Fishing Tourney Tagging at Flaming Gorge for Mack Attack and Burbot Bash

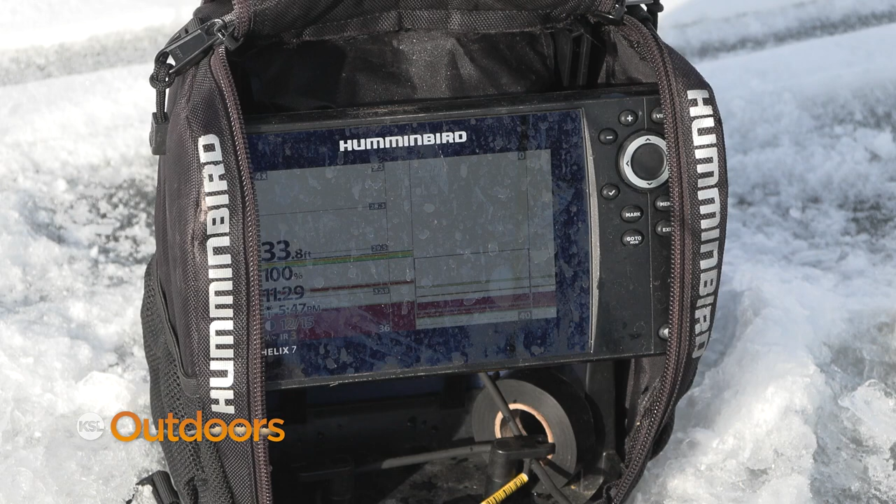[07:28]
On screen: depth 33.8 ft
The couple tips I can tell people, and I don't care if you're fishing out of a boat or you're fishing on the ice, get Navionics.